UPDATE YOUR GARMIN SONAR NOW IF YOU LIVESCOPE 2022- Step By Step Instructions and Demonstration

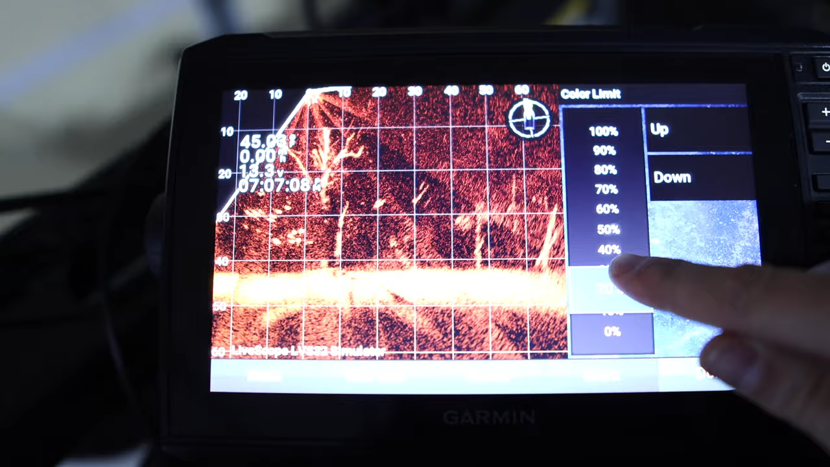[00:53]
your LiveScope unit but then still get clarity and be able to see like this distinct things on your screen without a lot of background color.
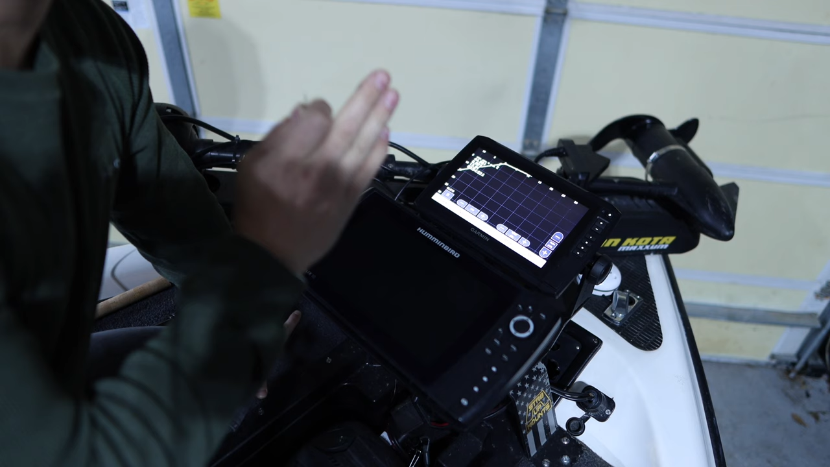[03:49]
powered on my unit here and what I'm going to do is open up this little SD card slot
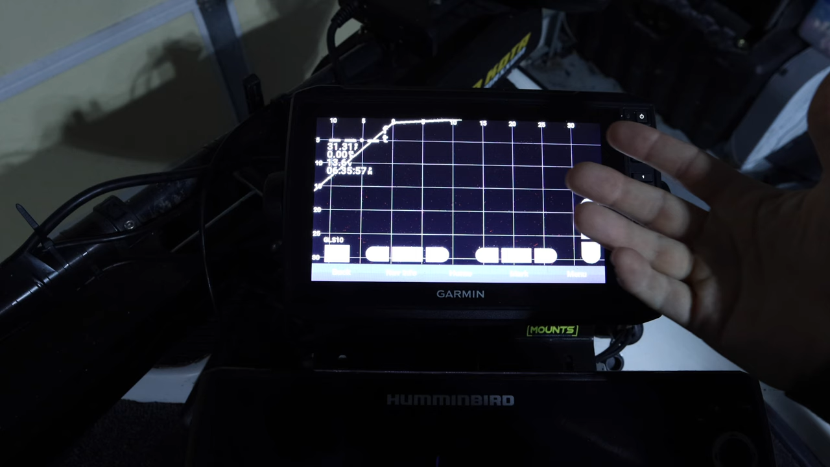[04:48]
the water right now so I'm going to put it in the simulation mode
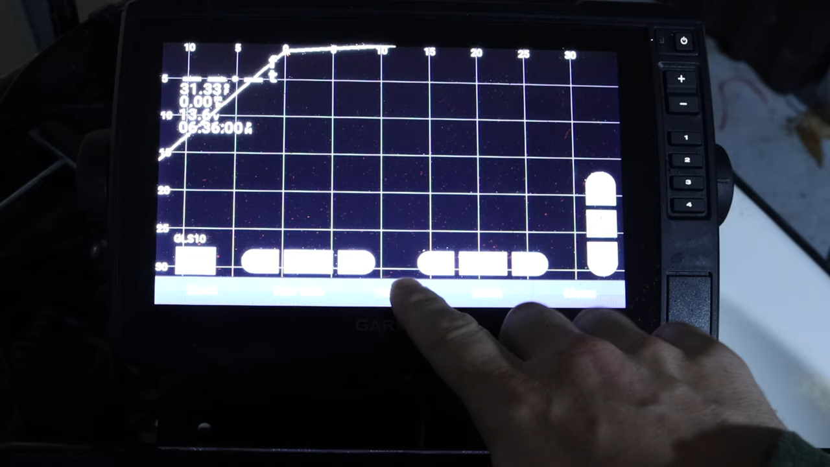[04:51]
so I'm going to hit the home button
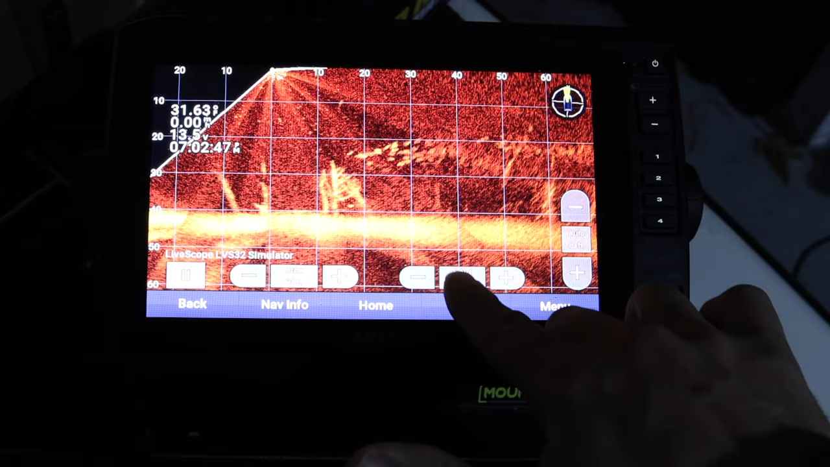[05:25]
the gain set at 92 so we're going to pump that down but you
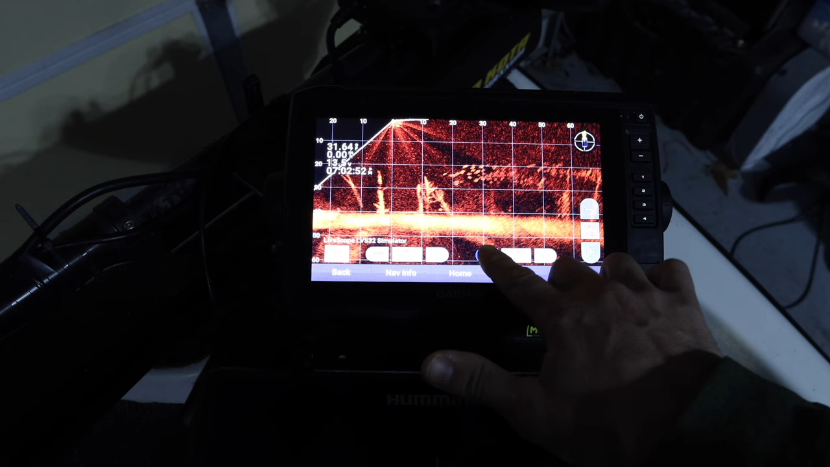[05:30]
know like if you want to bring it all the way down you
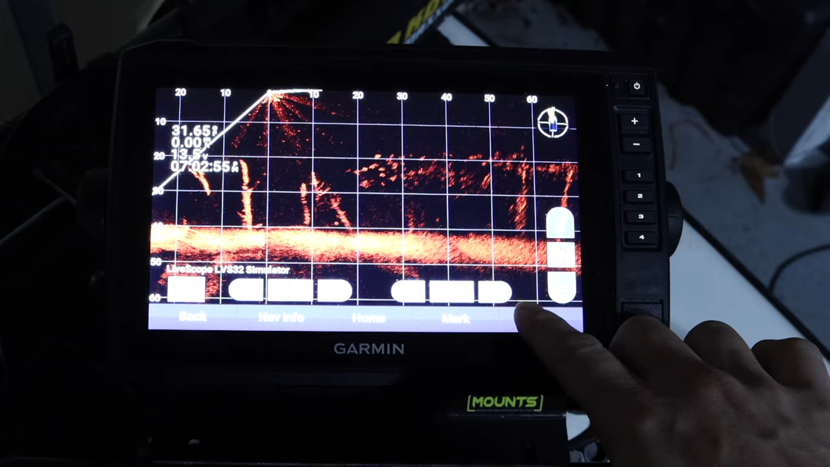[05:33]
know let's say this right here is like 76
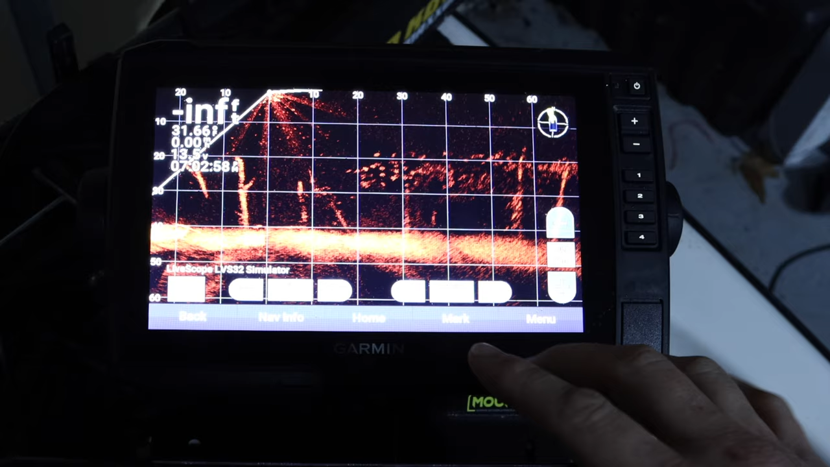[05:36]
so like you got a pretty you know black background you can see some
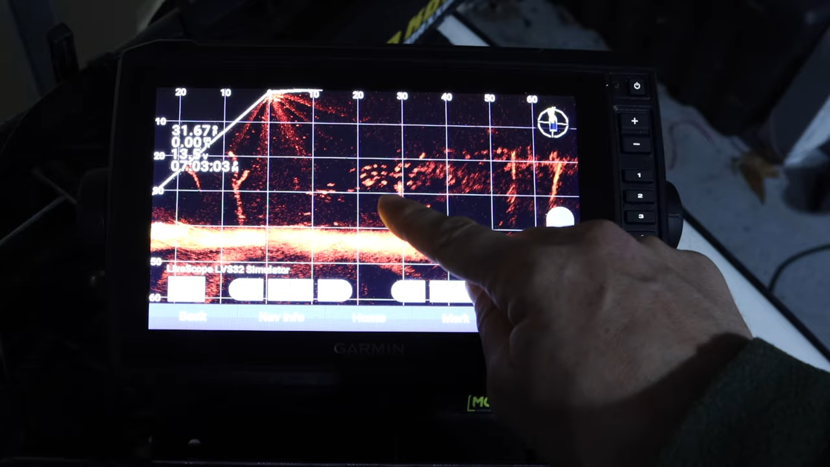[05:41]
fish here swimming around but the problem is when you're in this mode like this and
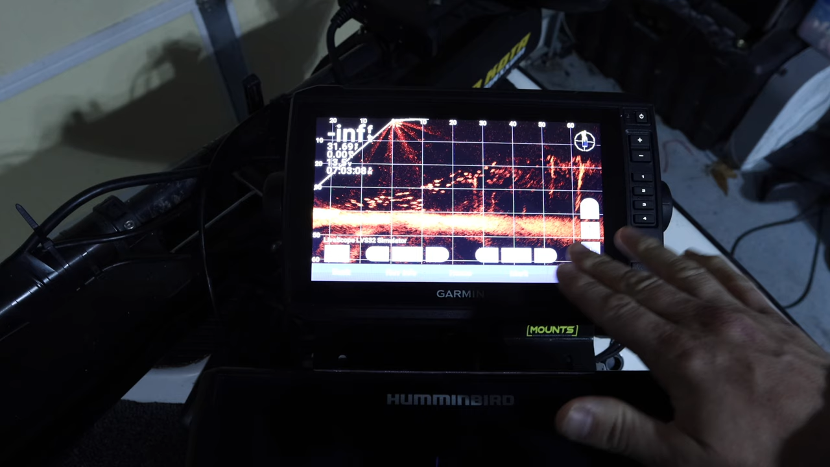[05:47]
you've got the gain set like that is a lot of times you won't see your jig you won't see the
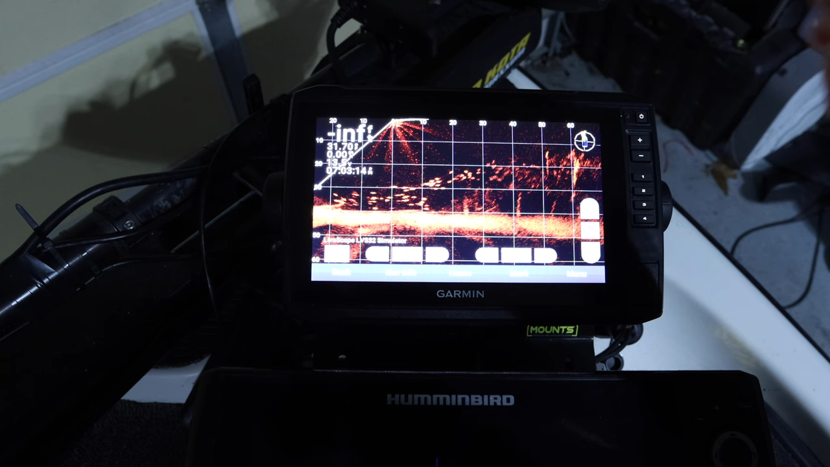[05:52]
jig on the live scope on the live scope rather so you have to pump up the gain when
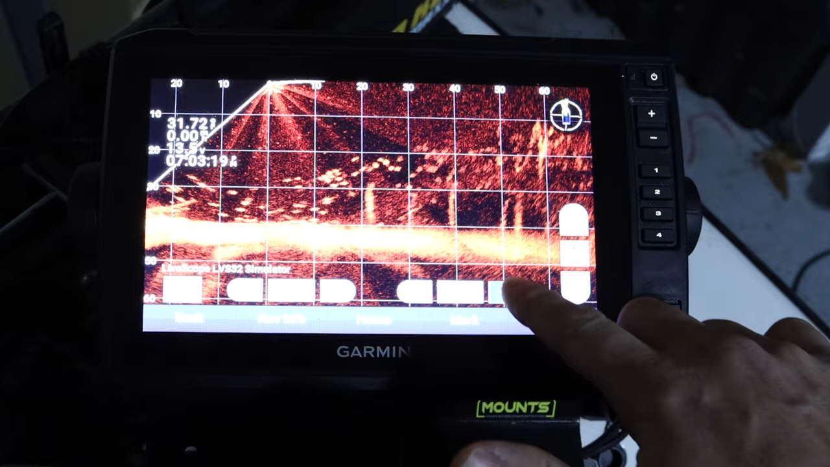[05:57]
you start pumping up the gain you see all this noise in the background here
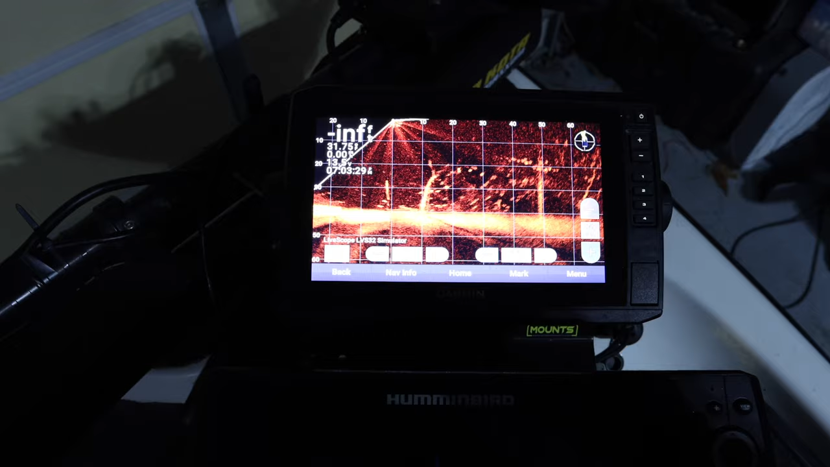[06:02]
with this
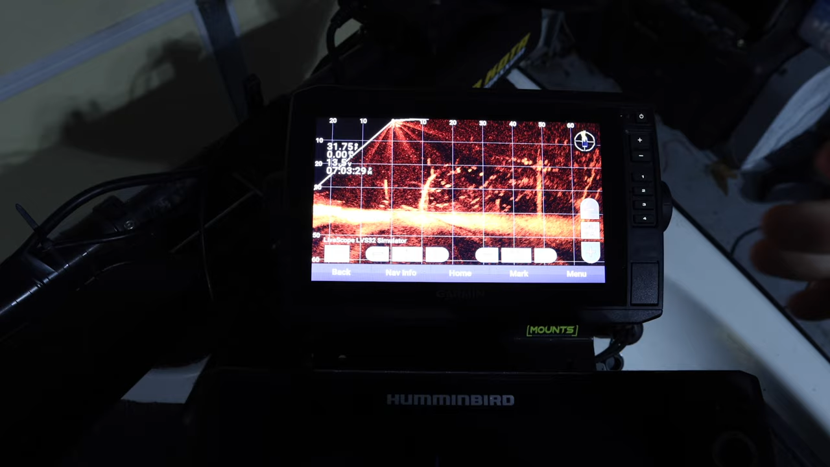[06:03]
update you have some new options in the menu now it's not going to be on the main screen
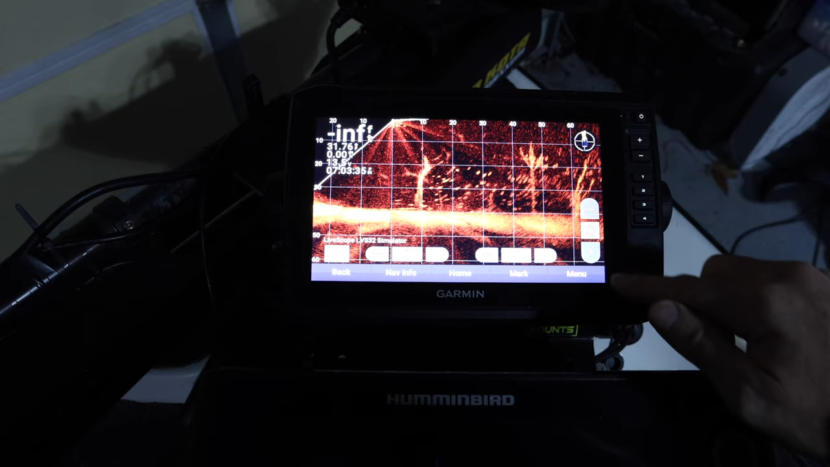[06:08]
here but what we're going to do is hit menu we are going to go to sonar
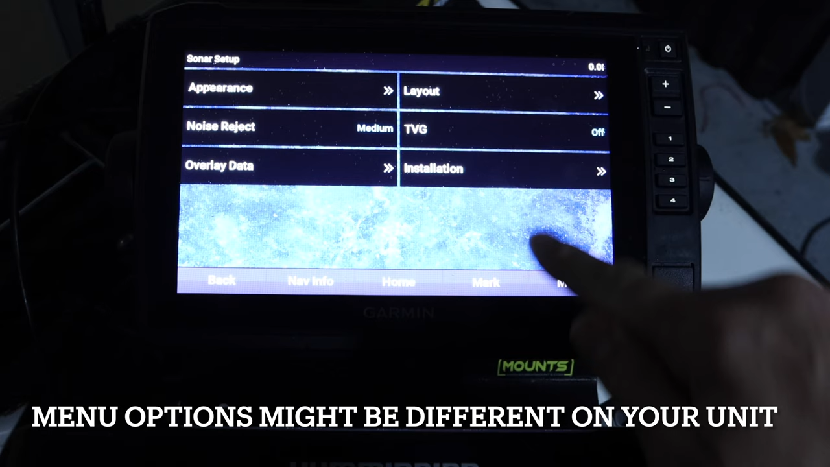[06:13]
setup we're going to go to appearance and then you have this new feature here called
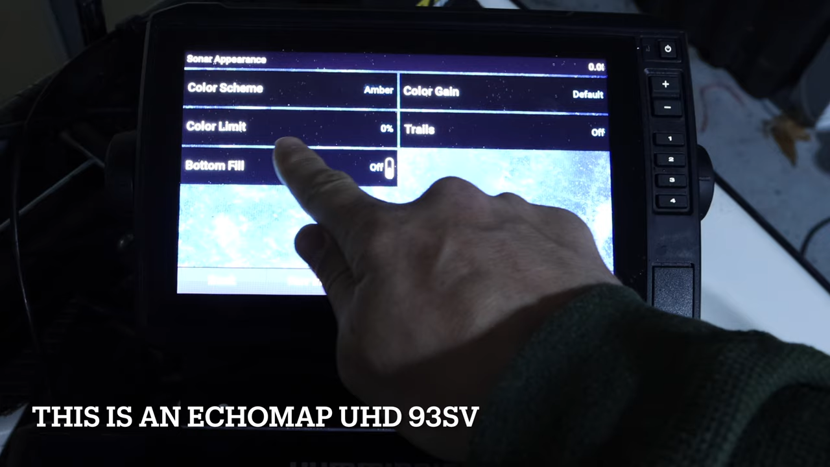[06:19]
color limit which we're going to click on and so you got this slider bar over here or you can use the up down but as we watch I'm going to use my slider and as I slide up this see how that the background noise kind of goes away so what that's going to allow you
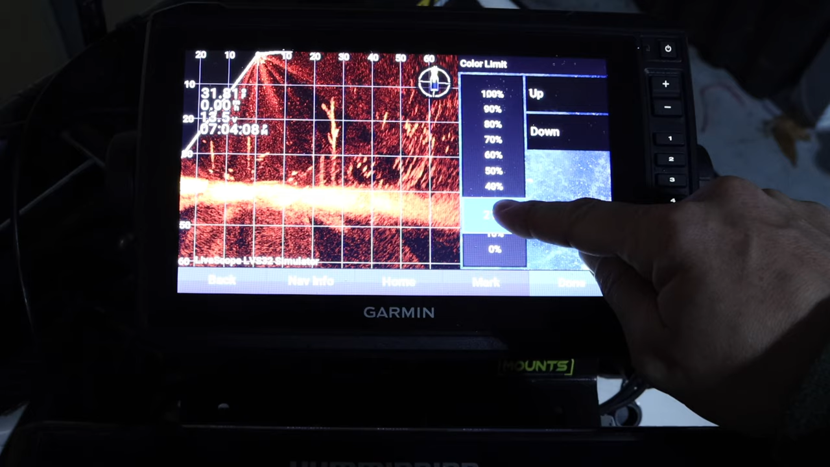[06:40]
to do is to really be able to see those jigs but yet you're going to get rid of a lot of that background noise and I mean you can go all the way like
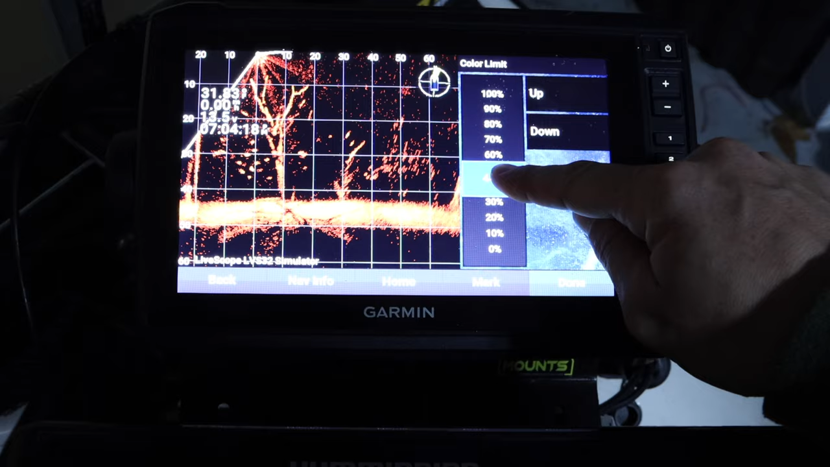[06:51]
this and you know I've got it at 44 percent here on this color
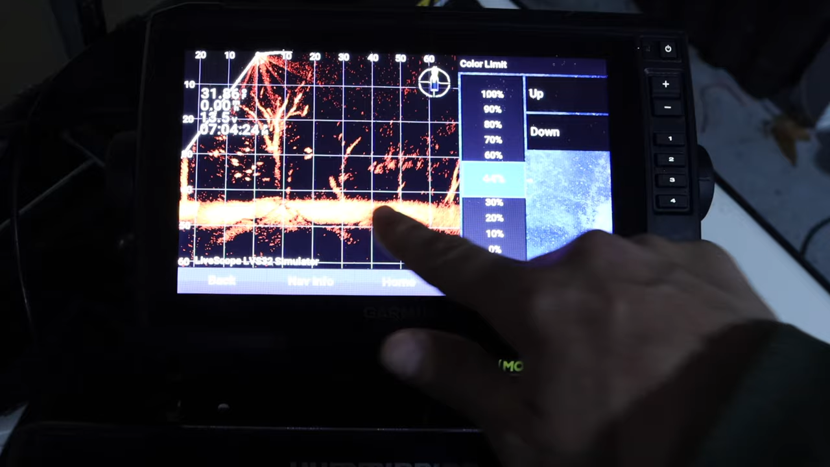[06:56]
limit you can really see the fish you've still got the tree but you more than likely will be able to